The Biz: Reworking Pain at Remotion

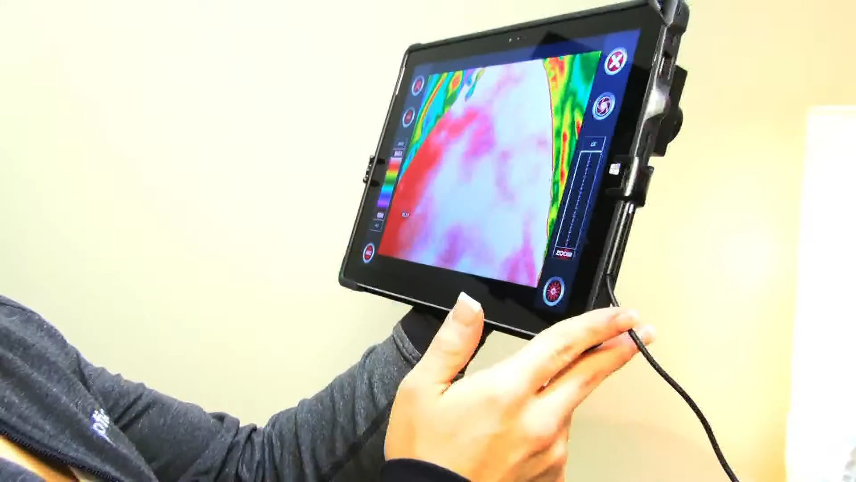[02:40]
Thermal imaging is actually another non-invasive procedure that we conduct,